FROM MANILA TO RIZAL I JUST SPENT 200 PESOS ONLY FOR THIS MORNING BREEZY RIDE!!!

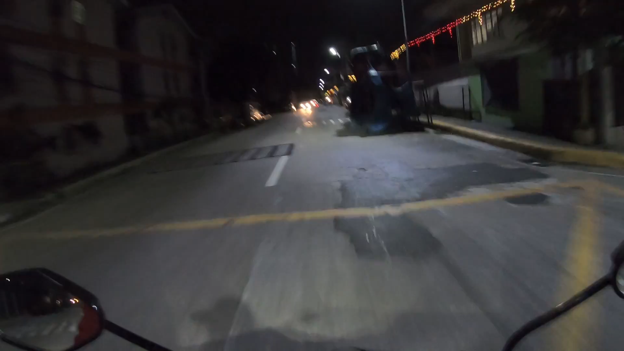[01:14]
Pupunta tayo ngayon dito sa may kahabaan ng Marikina, Rizal, Tanay, at kung pa pala rin Infanta, yan. Isang mabilis na ano lang to na ride, morning ride or breakfast ride para sa inyo, mga ka-channel ko, para makapaggawa rin tayo ng mga drone shots natin
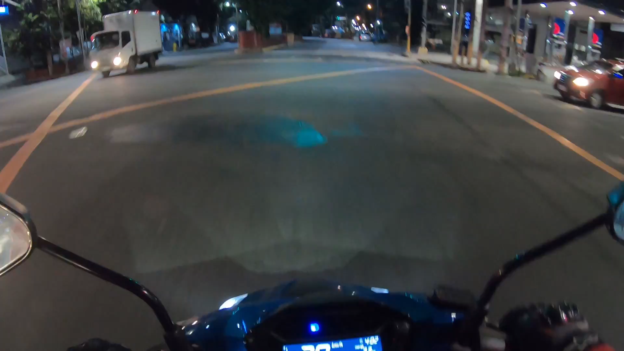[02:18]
Alright? Kasi alam nyo, mga ka-channel ko, ha, wala ako akong gaanong pera dito sa wallet ko. Actually 500 lang ang laman ng wallet ko, no? And ipapakita ko sa inyo kung ano nga ba ang mararating ng 200 pesos nyo dito from Manila to Infanta Quezon,
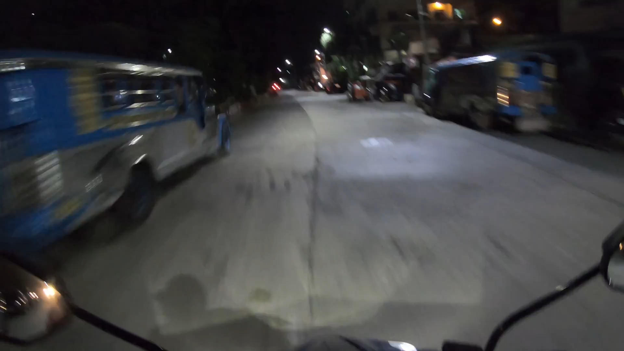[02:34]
or kung papalarin tayo, sana makakita tayo ng Infanta Quezon, no? One thing lang na napansin ko ngayon, madaling araw ngayon, no? Alas 4 na umaga. Kung mapapansin nyo, no? Itong dinadaanan natin, actually boundary na to ng Manila and San Juan. Napakatahimik. Ay, hindi pa pala San Juan to, Quezon City pala. Yeah. Kasi andyan nyo na medyo unfamiliar na ako dito sa lugar na to. No, napakatahimik ng lugar, guys. Tingnan nyo. Ang dilim. I don't know kung madilim ba talaga, no? Pero yes, technically madilim kasi alas 4 pa lang.
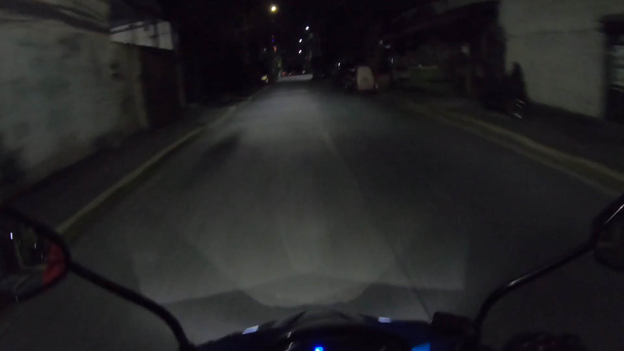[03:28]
Oh, yun. Puno ba yun? Parang nakatayong tao. Ano ba yun? Ang creepy ng biyahe. Parang di na ako ulit bumiyahe ng ganitong madilim pa. Wow. Guys, kinikilabutan ako. Wala man lang akong kasabay. Oh my God. Wala man lang akong kasabay, guys, oh. Isa lang. Usually, di ba kapag ganitong oras, meron ng mga tricycle. Bakit? Kasi may pasok sa school.
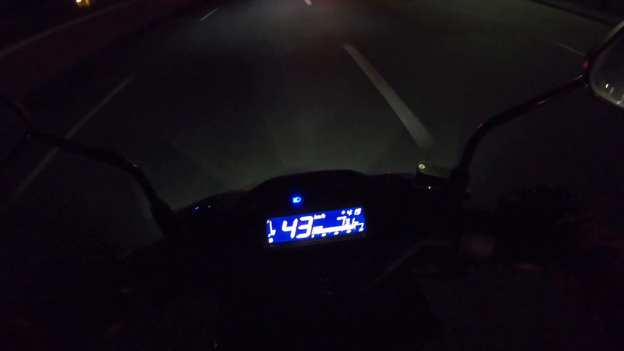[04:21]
Kaya napakabilis ng biyahe natin. Actually, wala pang 20 minutes from Manila hanggang dito yung biyahe natin.
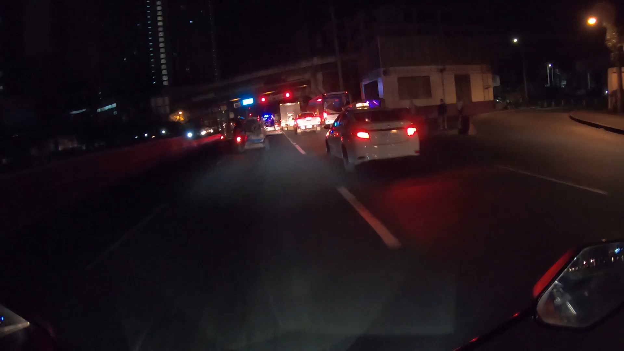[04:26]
Yan, actually, ngayon nga lang nagkakaroon ng mga sasakyan, eh, oh. Kanina talaga doon sa dinaanan natin, wala. Yan, Marikina to, guys.
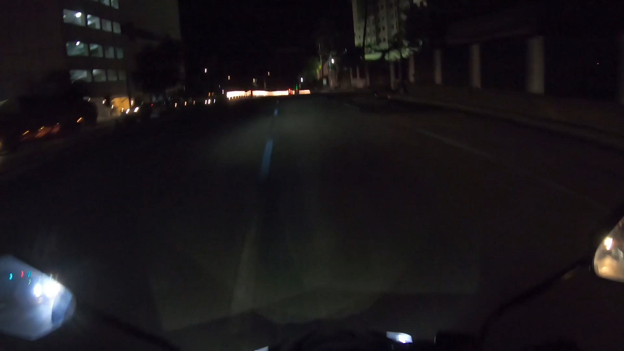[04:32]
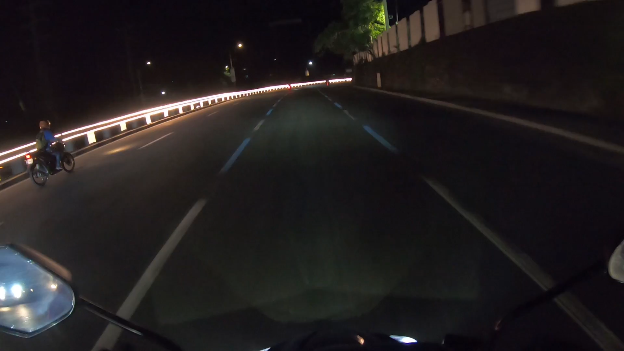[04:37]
Pag nadaan kayo dito at mayroong pababa na ganito, ibig sabihin, welcome to Marikina.
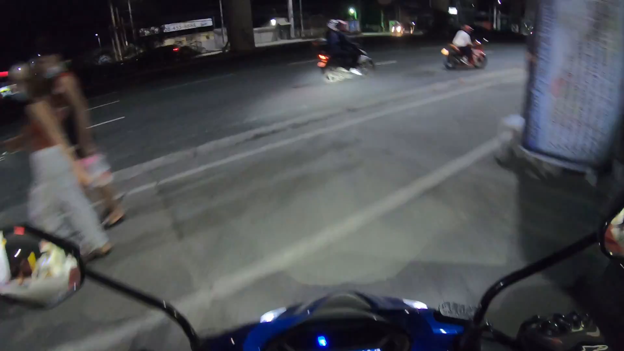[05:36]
so bakit nga ba mga kadyanan ko na pinipili ng mga motorcycle group na mag-stop over doon sa Shell Boso Boso? Well, mga kadyanan ko, ang ganda kasi ng view doon. Talagang, alam niyo, para kayo nasa tuktok na ng bundok, tapos ang view niyo ay nasa ilalim, tapos puro bundok, puro puno, puro fog, mga kadyanan. Tingnan niyo naman yung kalsada, napakaluwag, guys. I think, yeah, still Pasig pa rin tayo. Nabusog ako doon sa chicken, wait ako. Yan.
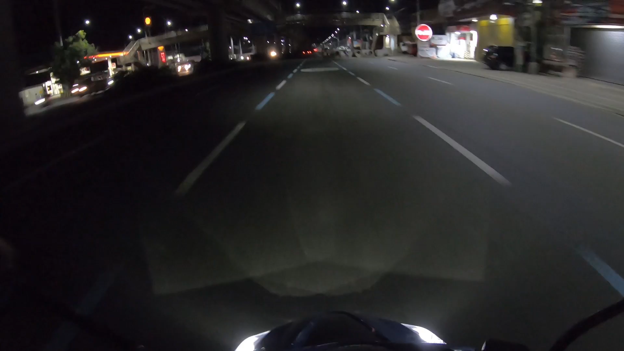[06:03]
Mamaya magreklamo kayo sa lakas ng hangin, no? So guys, nandito na tayo ngayon sa may Shell Boso Boso. At kung nakikita nyo itong nasa likod ko, pagpasensyahan nyo na medyo madilim pa, no?